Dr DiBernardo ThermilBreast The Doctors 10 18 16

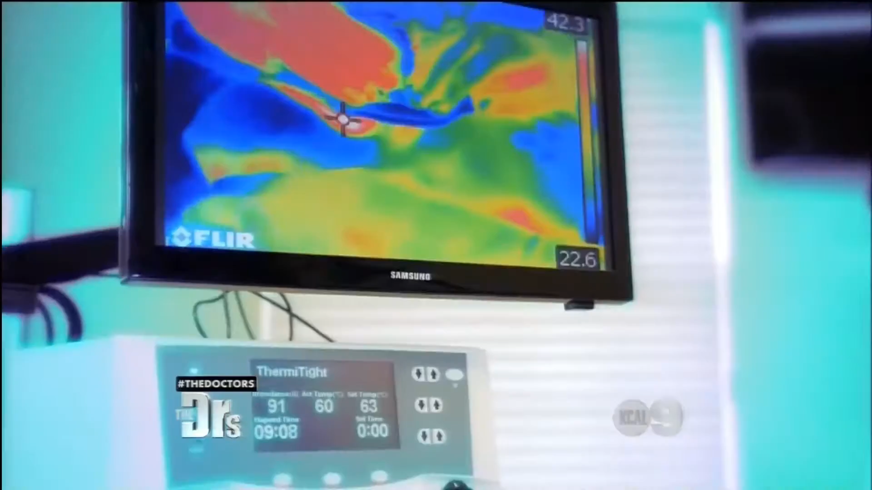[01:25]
This is a little probe that uses radio frequency energy and we get the skin to a certain temperature that will then tighten it.